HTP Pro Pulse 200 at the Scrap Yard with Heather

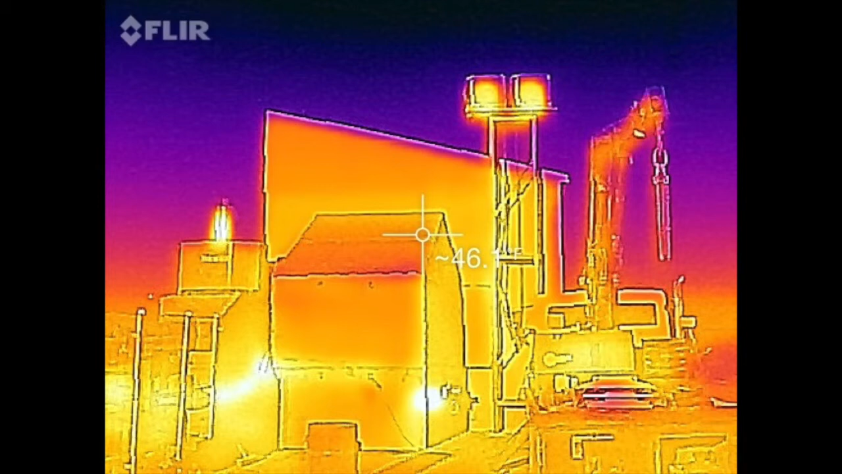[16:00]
After the coolers are installed, we check with a thermal image camera if both of those are working properly. As we see, they do.